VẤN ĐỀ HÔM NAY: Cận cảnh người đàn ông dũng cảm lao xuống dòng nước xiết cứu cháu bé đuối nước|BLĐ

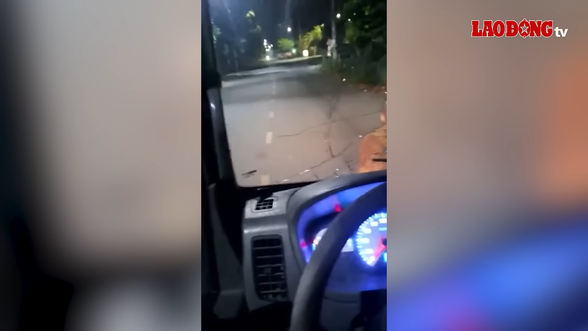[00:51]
của chúng mình nhé. Theo nội dung đoạn clip, một chiếc ô tô tài đang nổ máy dưng bên đường, có bật đèn tín hiệu cảnh báo. Phía trước xe, một người đàn ông mặc y phục có sắc màu sống của nhà sư, tay cầm vật cứng, liên tục đập vào kinh trạng gió, khiến kinh vỡ nát. Trong lúc đó, tài xế ngồi trên chiếc xe đã khóa cửa, lấy điện thoại lại, quay sự việc. Đoạn clip sau đó được đăng tải, gây xuân xào dư luận cộng đồng mạng.